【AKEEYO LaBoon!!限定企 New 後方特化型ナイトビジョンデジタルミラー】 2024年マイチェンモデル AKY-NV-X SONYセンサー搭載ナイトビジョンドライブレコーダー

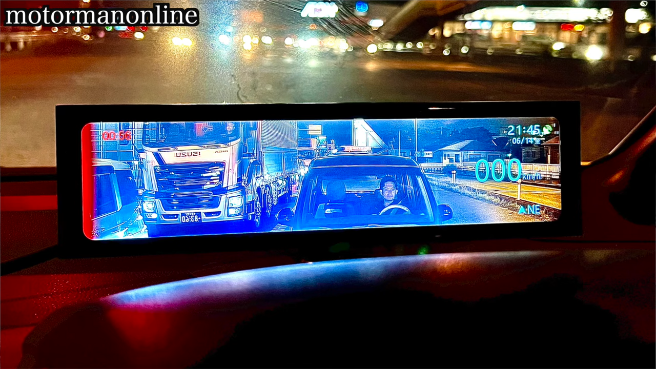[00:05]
今回ご紹介いたしますのはラブーン初のオリジナル製品となりますラブーンオリジナル企画の後方特化型ナイトビジョンデジタルミラ